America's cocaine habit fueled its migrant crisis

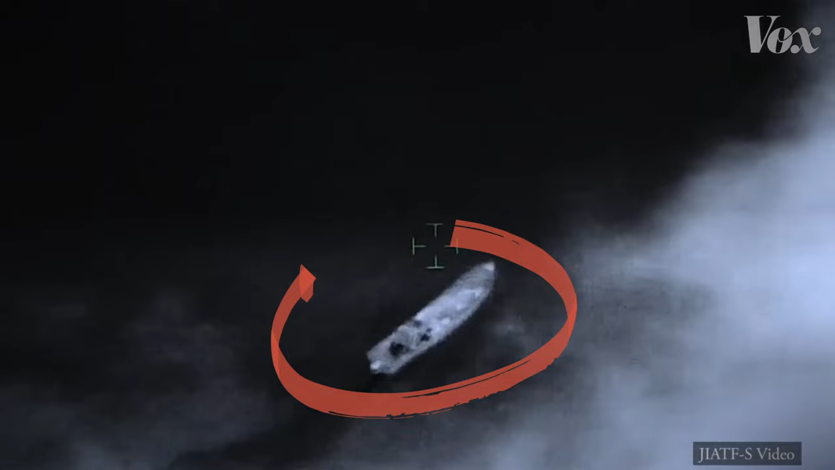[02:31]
Like this speedboat, called a go-fast boat, that was intercepted by the Coast Guard.